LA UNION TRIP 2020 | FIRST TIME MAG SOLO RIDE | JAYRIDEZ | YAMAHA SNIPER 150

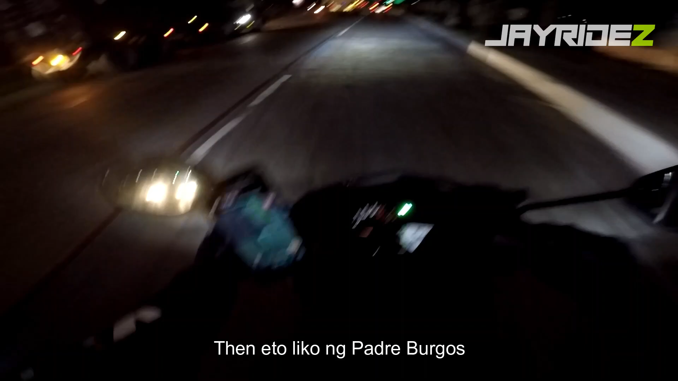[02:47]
Then ito, liko ng Padre Burgos.
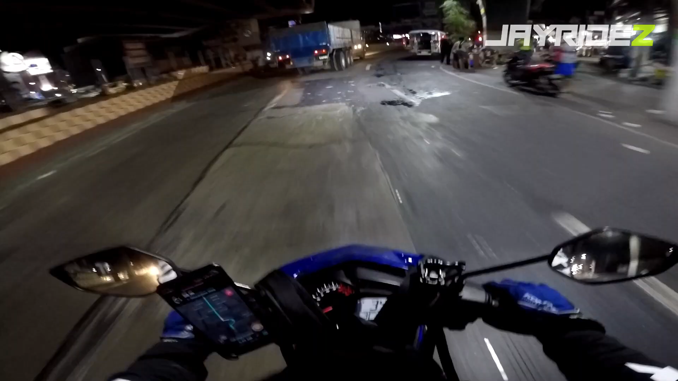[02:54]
Dito na tayo sa... ano to? Anong rotonda to?
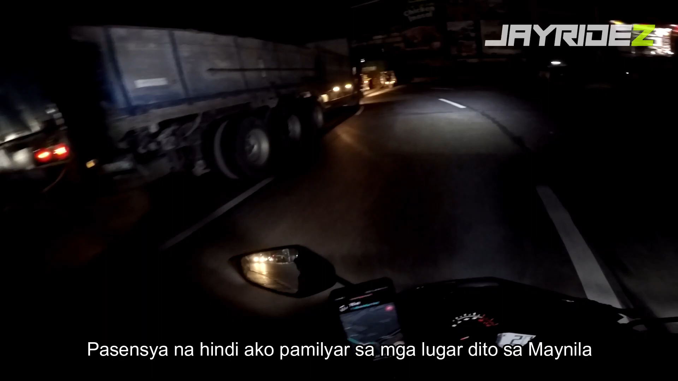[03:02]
Masensya na, hindi ako pamilya sa mga lugar dito sa Maynila. Putak dire-diretso na to. Ayun guys, so 98 kilometers. So ayun, mahaba ka pang diretso to. Bongga ka na guys, doon ako po.
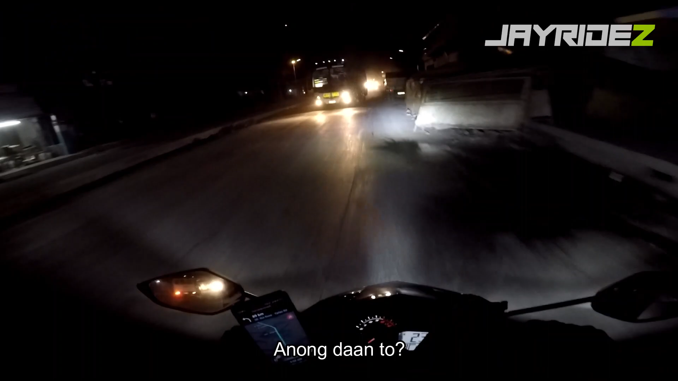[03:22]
Ang daan to. Ang usok, tapos lahat ng kotse dito ang ano. Ano to? Sino to? tira natin to. May kabayan, Marilang, Baguio.
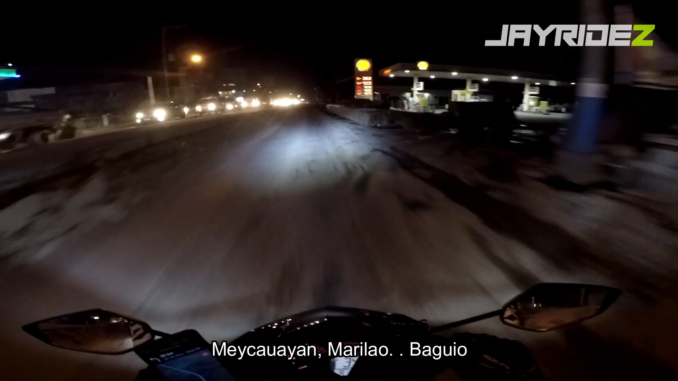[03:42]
May kamayan. So, Bulacan. Bulacan ako tato. Sorry na. Ngayon lang talaga ako nakadaan dito. Sinan nyo. Puro ginagawa yung kalsada. Delicates. Grabe dyan dito.
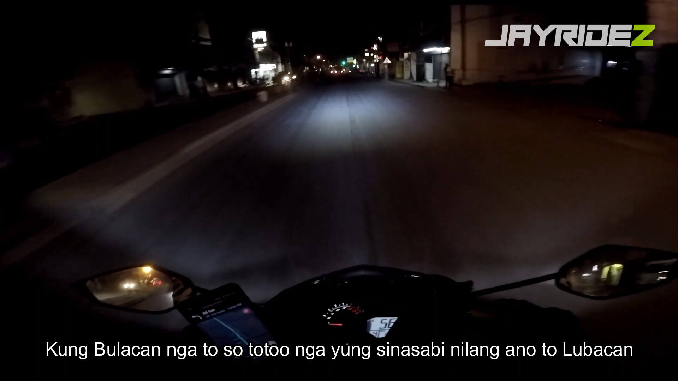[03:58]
Kung Bulacan nga ito. So, totoo kayo sasabi nilang to. Lubakan.
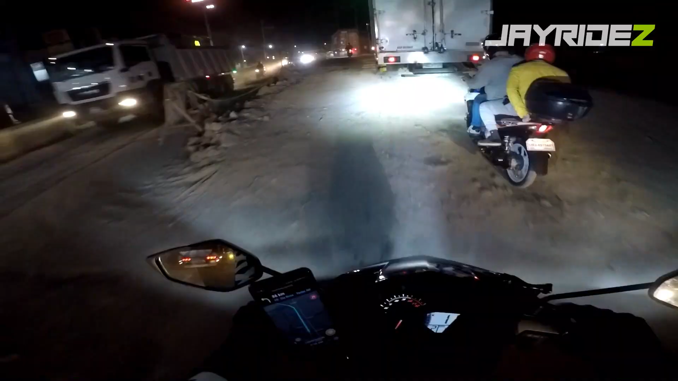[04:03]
Sorry na ako tato. San Miguel. Home court ni Motodeck. Okay, so location update guys, dito na ako sa Gapon, Nueva Ecija.
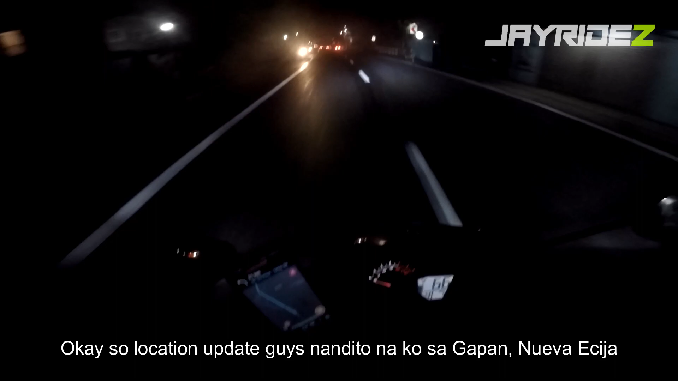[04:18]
Pero medyo malayo-layo pa to. Pero go lang.
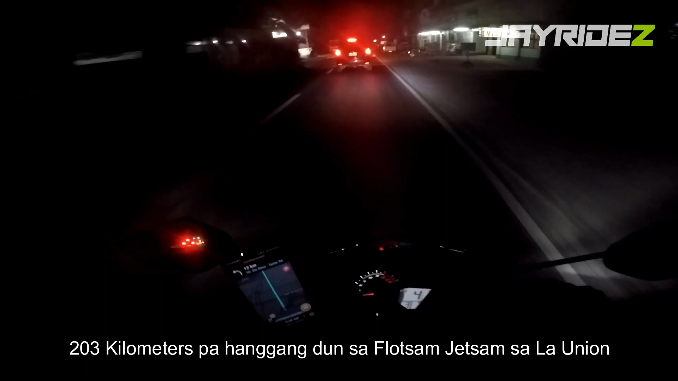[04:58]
So malayo-layo pa, gas lang ang pahingin natin. Let's go. So ayun nga guys, ito after nung dire-diretso na ano, na 98 kilometers, ito malapit na ako baliwa.
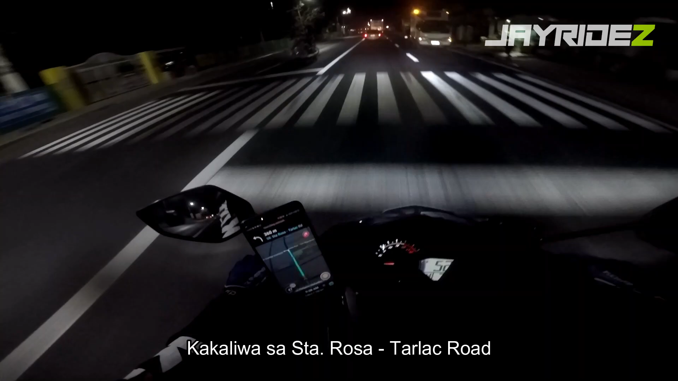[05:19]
Kakaliwa sa Santa Rosa Tarlac Road.
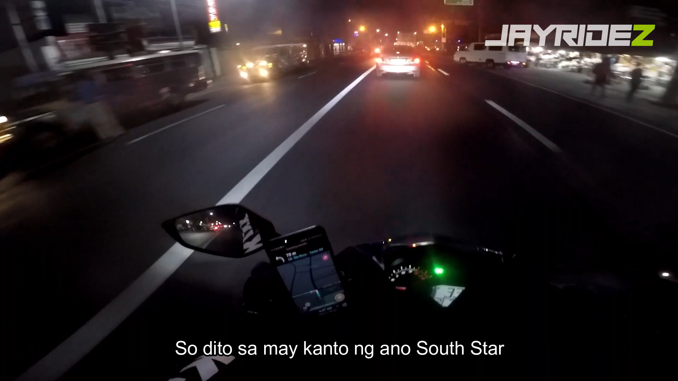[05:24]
So dito sa may kanto ng ano, South Star.
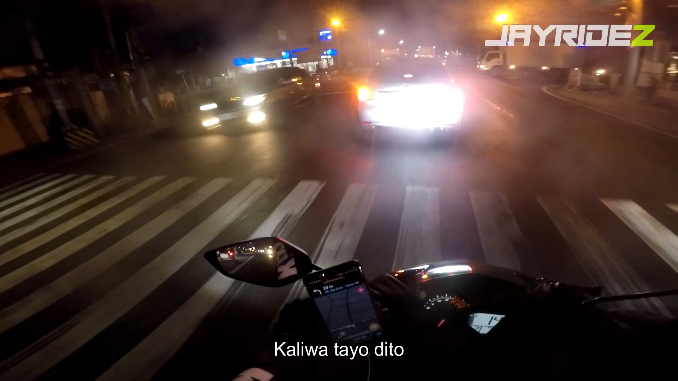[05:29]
Kaliwa tayo dito. Yan, pagkakaliwa ito, tulay. Mahaba ata ito. Tira natin.
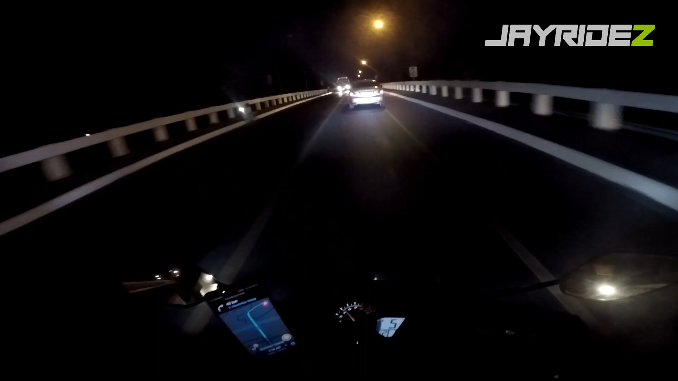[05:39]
Then ito, another stretch naman tayo. Another dire-diretso na ano, 39 kilometers.